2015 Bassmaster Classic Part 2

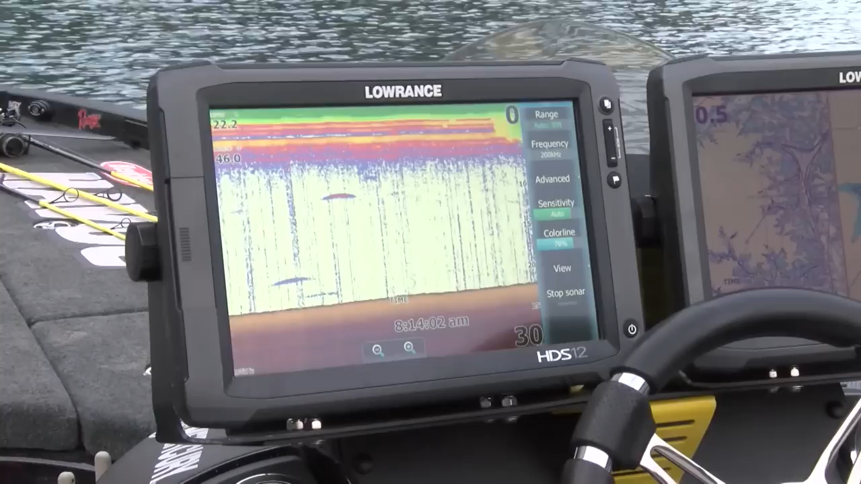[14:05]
Seen a few fish scatter around on the graph, but I want to cover as much water as I can, but you got to fish slow in the process.
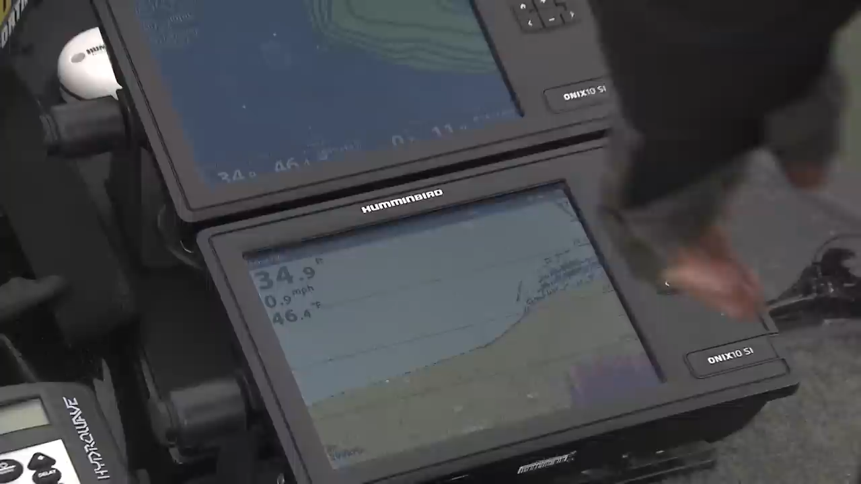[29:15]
On screen: water 46.4°F, speed 0.9 mph
You can see it right here. Cinco's going down to the bottom.
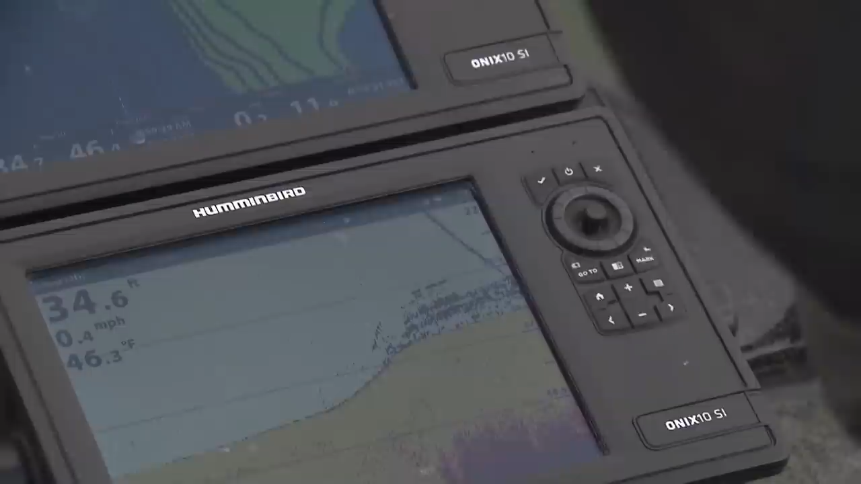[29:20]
On screen: depth 34.6 ft, water 46.3°F, speed 0.4 mph
Cinco's going down the bottom. Just kind of drag this thing.
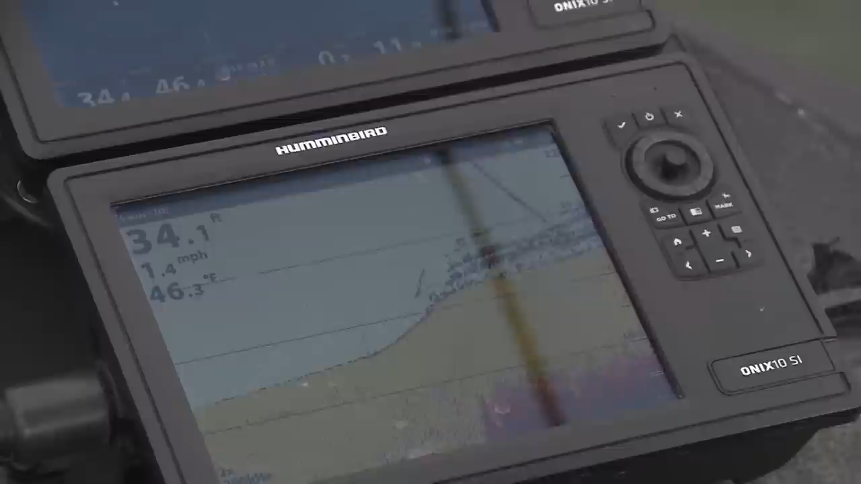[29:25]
On screen: depth 34.1 ft, water 46.3°F, speed 1.4 mph
I like to drag it along there. Real, real subtle bite. Real subtle.
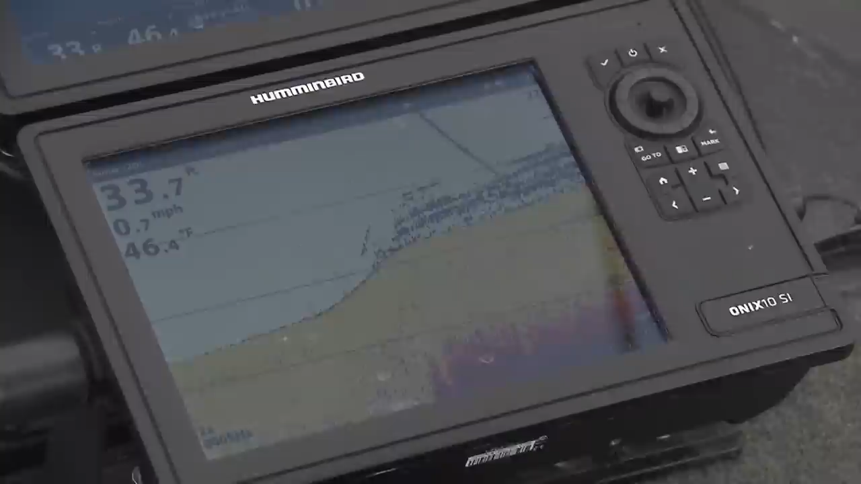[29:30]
On screen: water 46.4°F, speed 0.7 mph
Real, real high in the water column. I'm going to drop it on him. Let's see what he's going to do. He's coming up just a little bit.
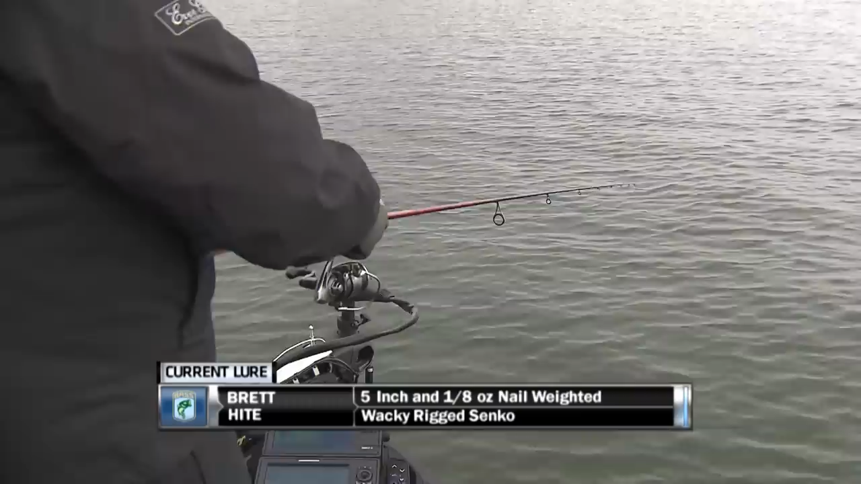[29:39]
Oh, see? He's following it down. So here's my Cinco going down.
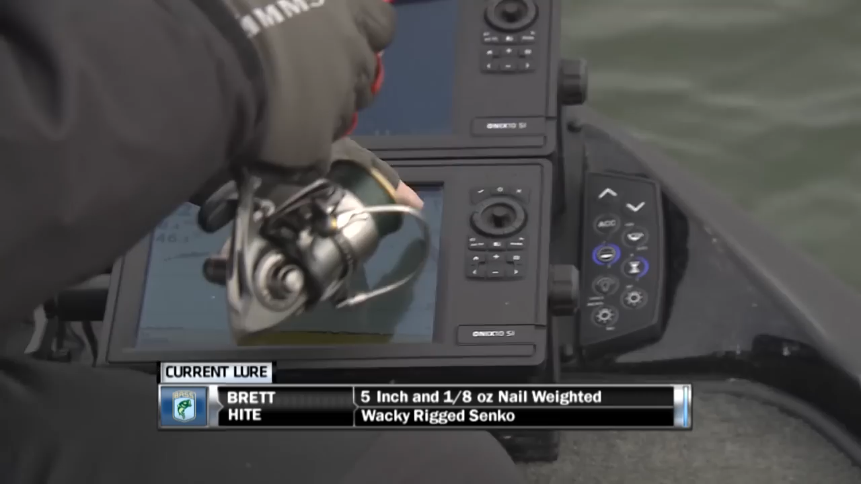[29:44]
Here's the fish following the Cinco down. He's following it down. So this is the fish right here.
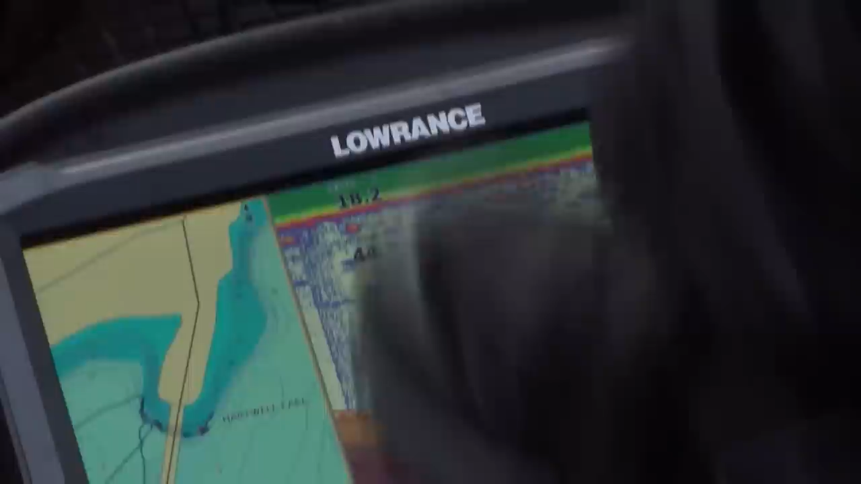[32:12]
and probably bass all mixed in that stuff there. And that's happening because no current.